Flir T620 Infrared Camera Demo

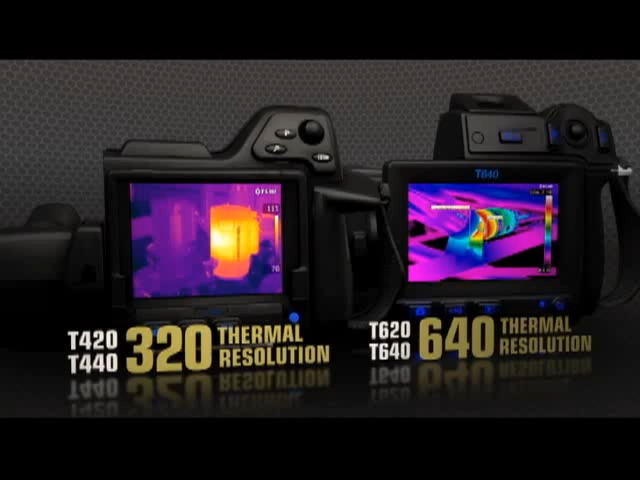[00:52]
With a choice of 320 or 640 thermal resolutions, only T-Series captures such vivid shots so effortlessly.
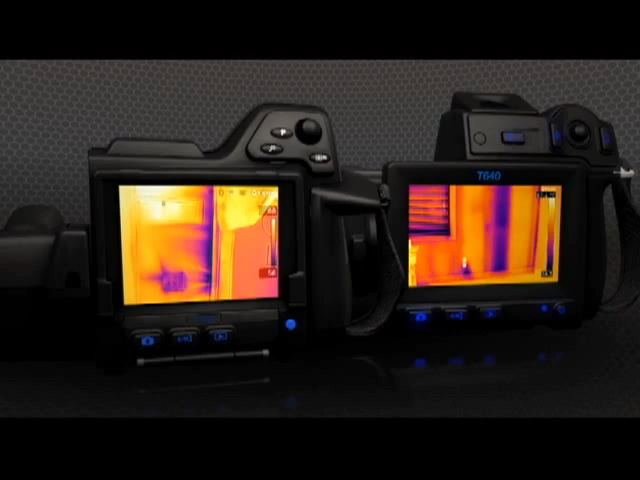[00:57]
Crisp images that help you find the heat signatures of hidden problems
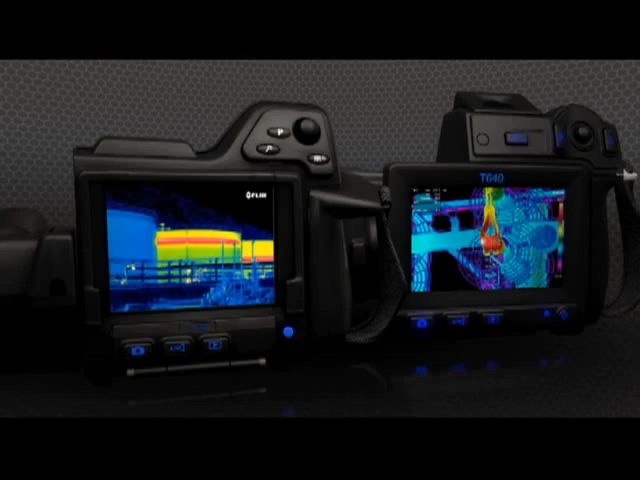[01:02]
and collect more accurate temperature measurements. T-Series also makes life easier with MSX.
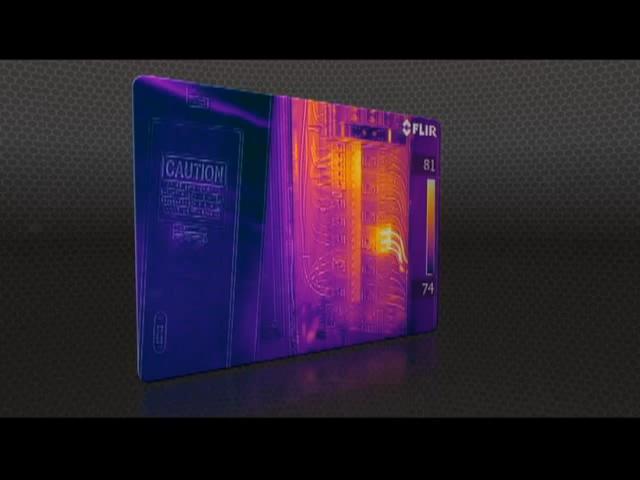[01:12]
FLIR's new onboard enhancement feature that adds visible camera definition to thermal images in real time,
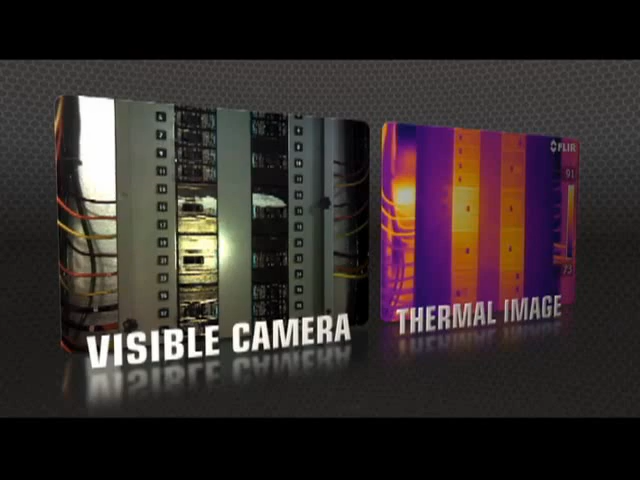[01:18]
producing extraordinary detail to clearly highlight right where the problem is.
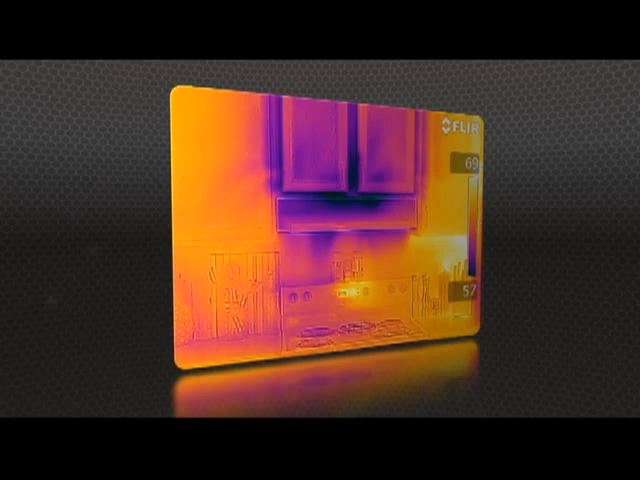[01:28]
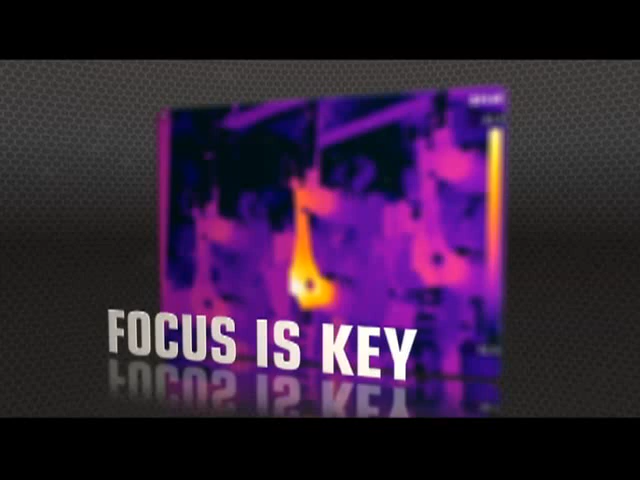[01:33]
But high res means nothing without proper focus, the key to accurate imaging. And T-Series comes through with manual control as well as the industry's fastest autofocus.
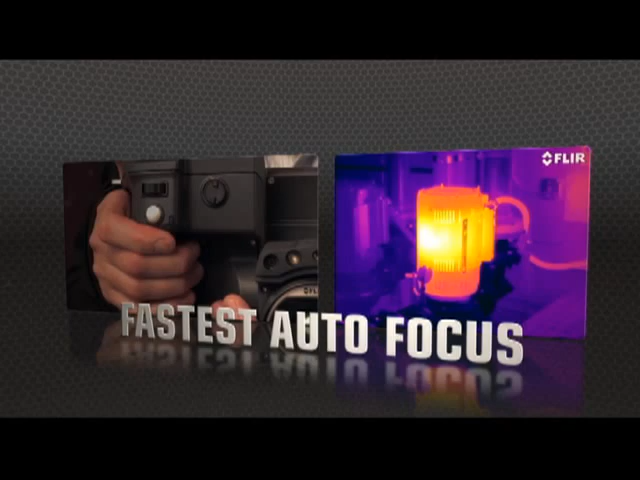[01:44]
The T640 kicks it up yet another notch with new continuous autofocus that keeps images razor-sharp,
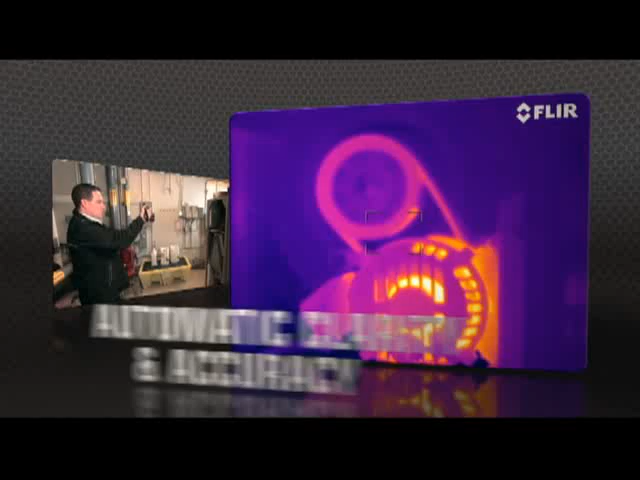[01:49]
no matter where you aim.
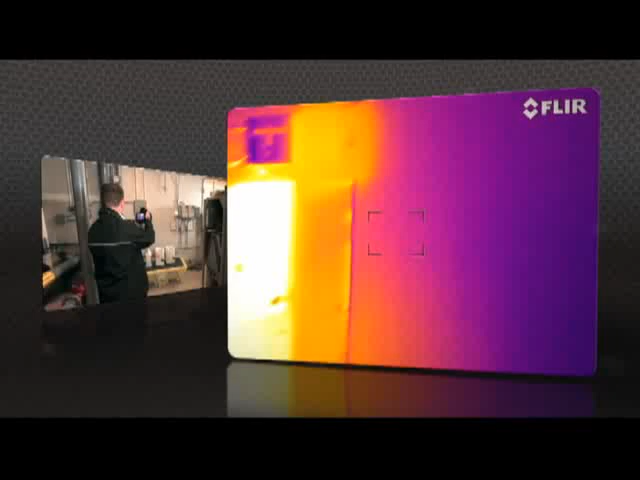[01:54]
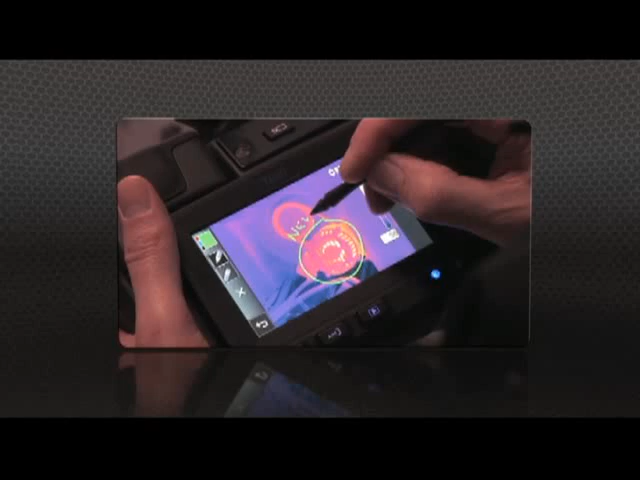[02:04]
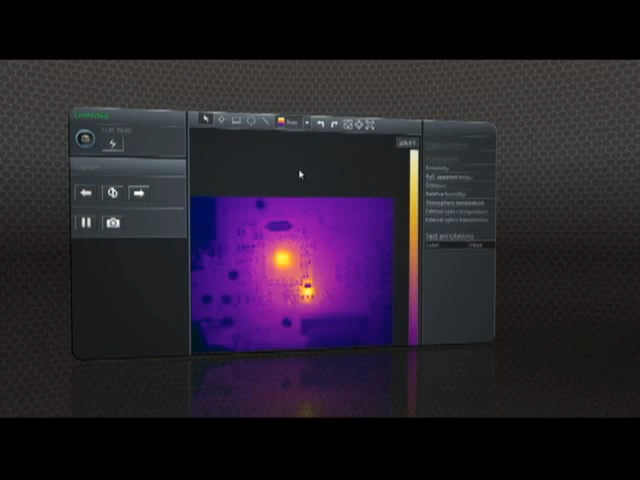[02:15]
and create professional documents to make your case for repairs.
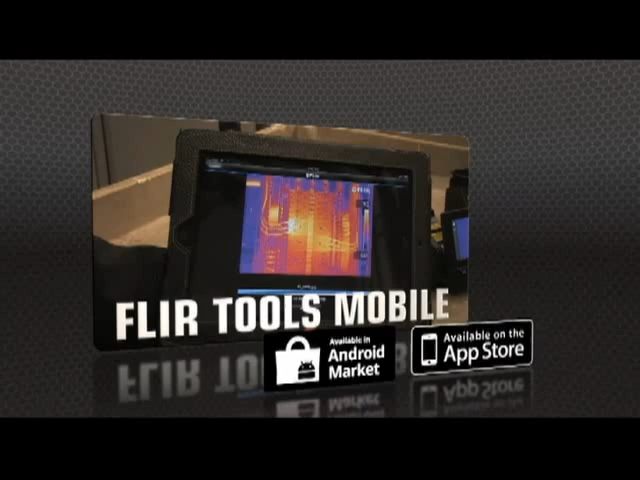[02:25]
Import images from the T-Series with your iPad or smartphone, change the appearance,
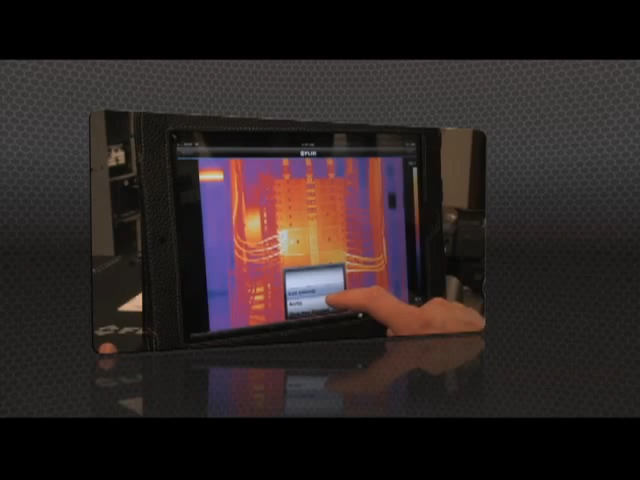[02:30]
add measurement tools, and create a report.